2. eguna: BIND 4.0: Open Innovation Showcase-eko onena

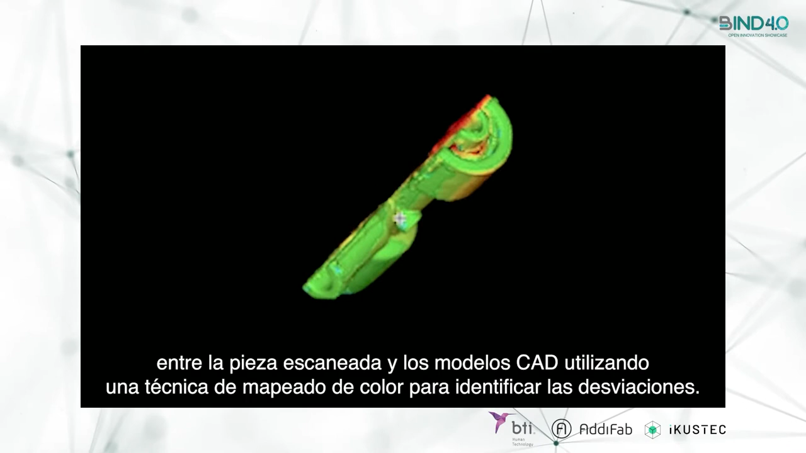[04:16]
Hala, kolore teknika bat da eta hori gertatzen da mapeatze teknika bat erabiliz.